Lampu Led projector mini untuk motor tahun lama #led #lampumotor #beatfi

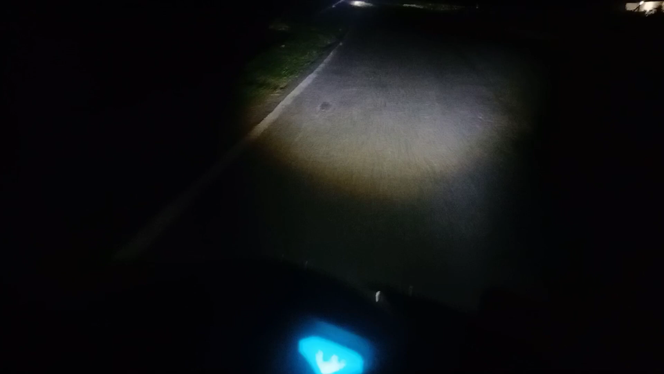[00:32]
jadi cahayanya itu kebalik ya antara lampu jauh dan lampu dekat ini nah ini bukan lampu jauh ya teman-teman,